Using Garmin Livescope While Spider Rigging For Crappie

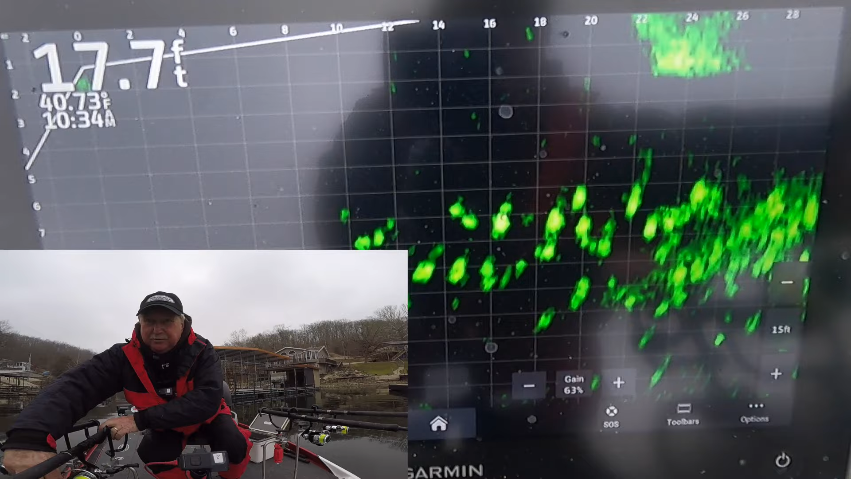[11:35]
On screen: depth 17.7 ft
there are fish everywhere in this cove my goodness but they're not all biters i'll tell you i've run through a lot of fish with them just looking at it a few hungry ones in there big schools of black crappie i don't do this very often i need to do more of it
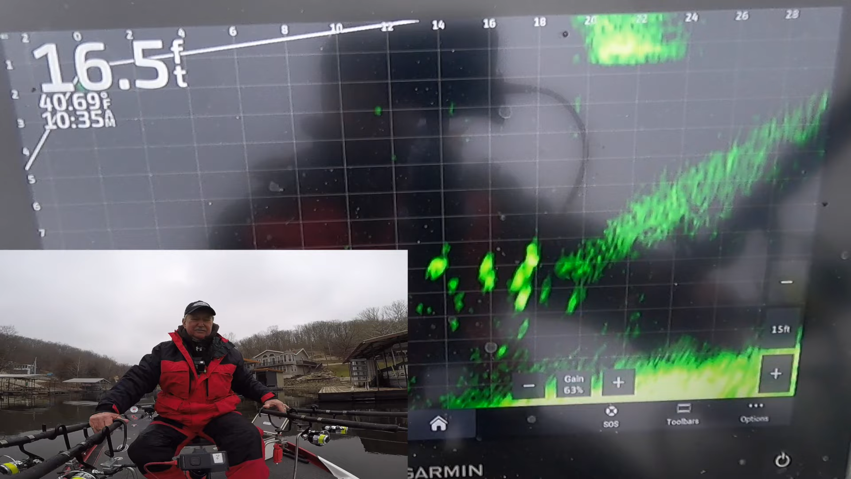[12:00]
On screen: depth 16.5 ft, water 40.69°F
old style i say old style pre live scope man we did a lot of this now we got the live scope and it just enhances it just kind of varying my depths and messing with my speed doing kind of hopefully figure something out here
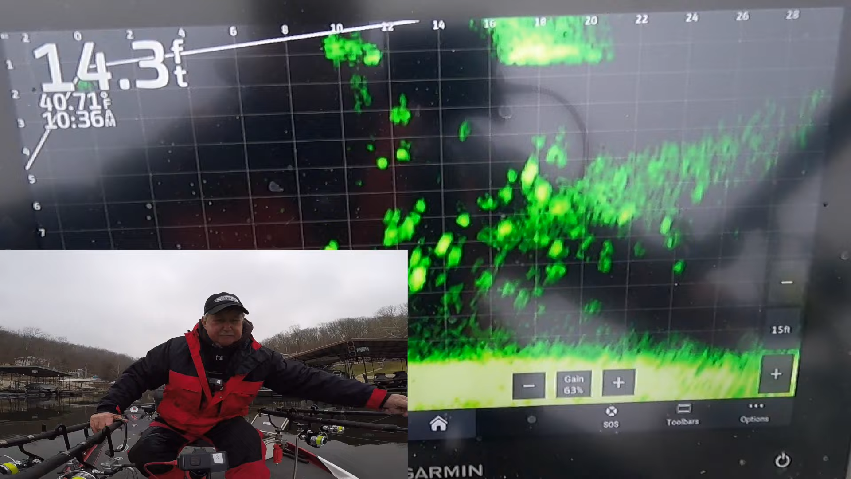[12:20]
On screen: depth 14.3 ft
keep some above them some in them some down lower just got half ounce weights on these rigs i wasn't planning to fish too deep and i wasn't planning to go too fast i just when i think i'm about to run
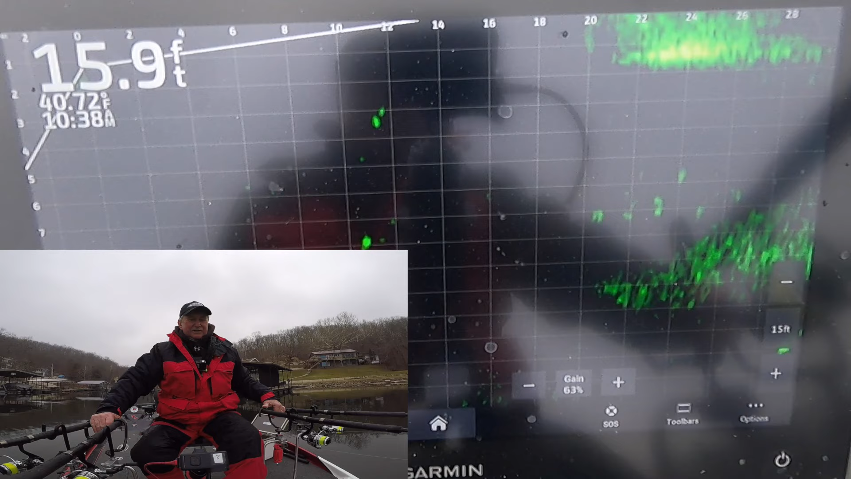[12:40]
On screen: depth 15.9 ft
out of school i see another school up ahead i just keep going what a beautiful day folks it's cold but with no wind and no boat traffic pretty awesome just going about 0.4 miles an hour may need to speed up see if we can
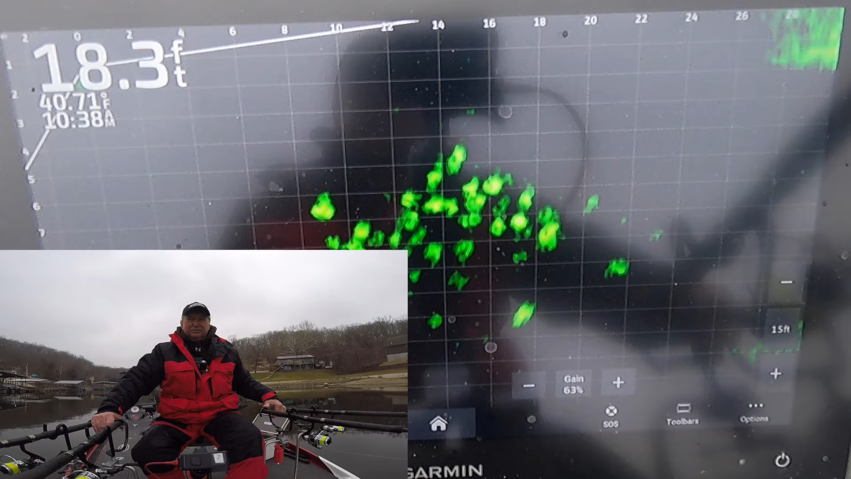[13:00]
On screen: depth 18.3 ft, water 40.71°F
trigger a bite they're everywhere they're everywhere okay you can
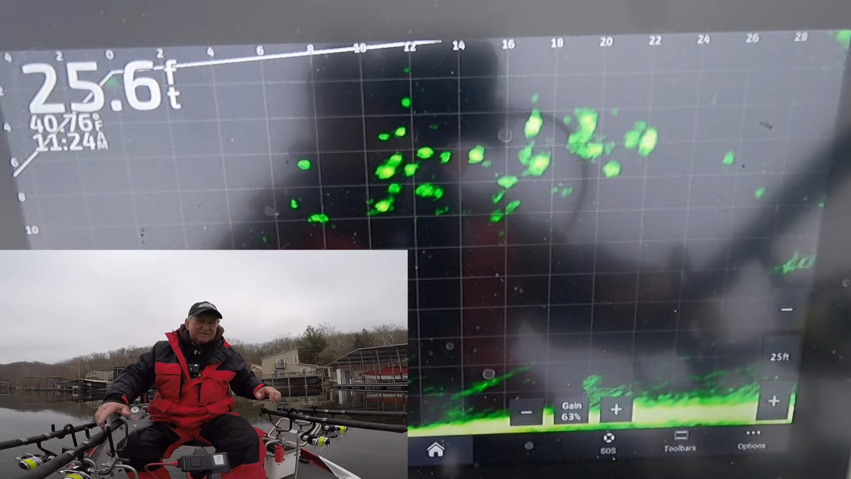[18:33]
On screen: depth 25.6 ft
I got, yep. Oh, that's a good one there. I felt better. Got another black, yeah. Alright.
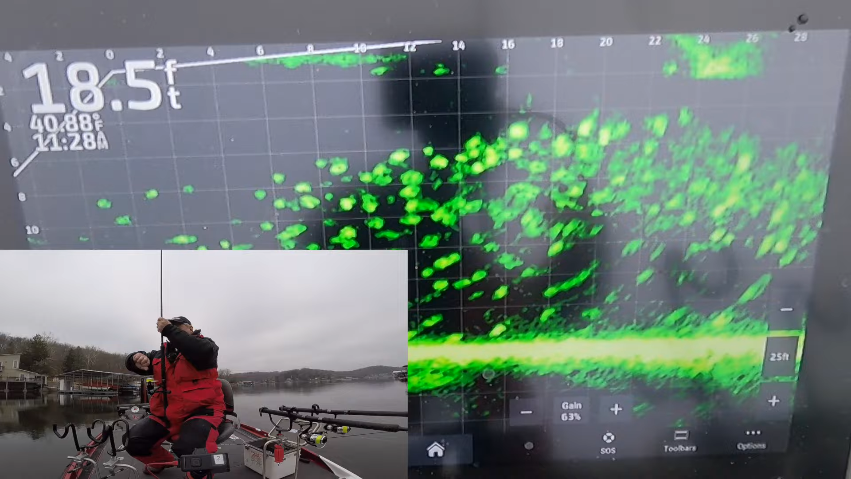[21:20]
On screen: depth 18.5 ft, water 40.88°F
Holy moly. That's a nice little black. If I can get him in, I'm out of practice with this folks.
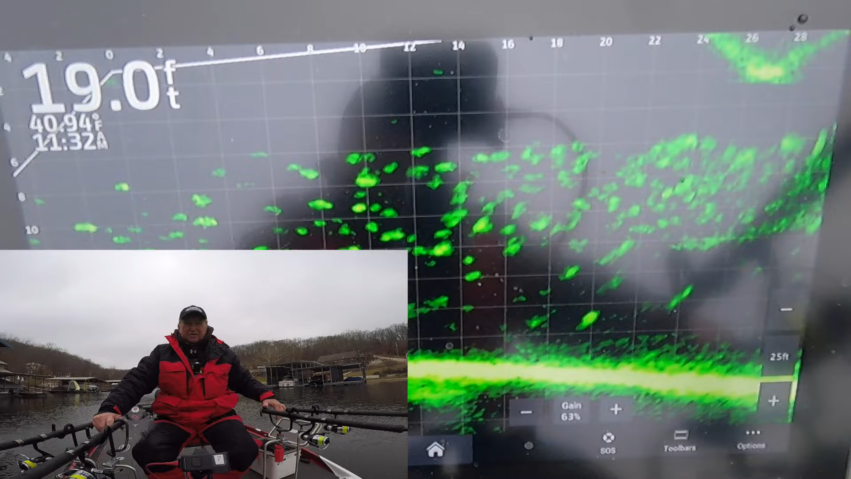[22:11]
On screen: depth 19.0 ft, water 40.94°F
They are endless. I feel him. Yep. There he is. Yeah. It's nice black.
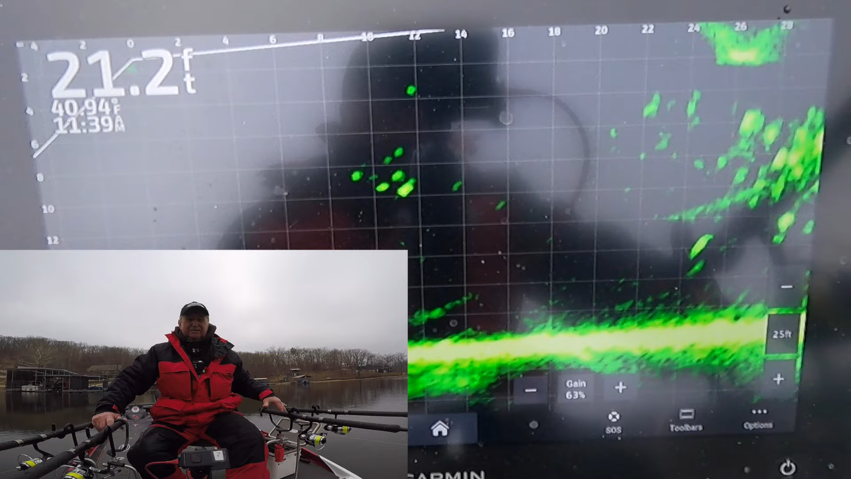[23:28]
On screen: depth 21.2 ft
There they are. That school moved from there. Just kind of swam around under that dock. And out here up toward the bank. You see them. It's good to get ugly. If they're hungry.
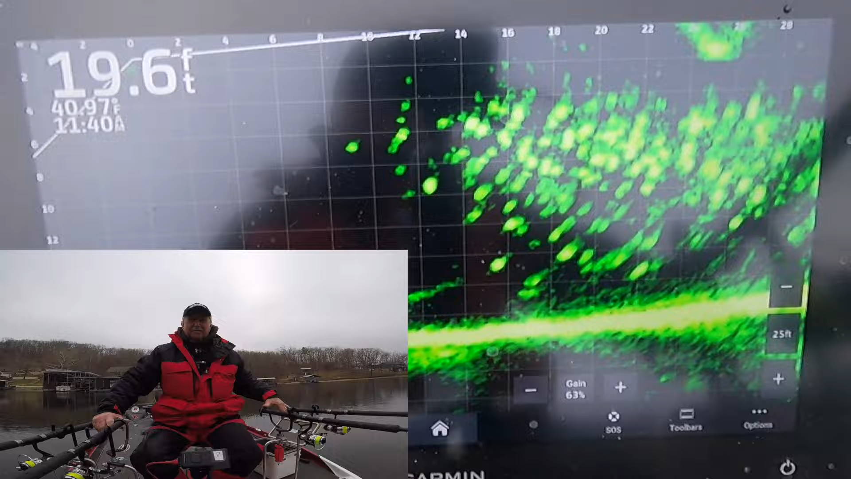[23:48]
On screen: depth 19.6 ft
Yup. Oh yup. That's a keeper.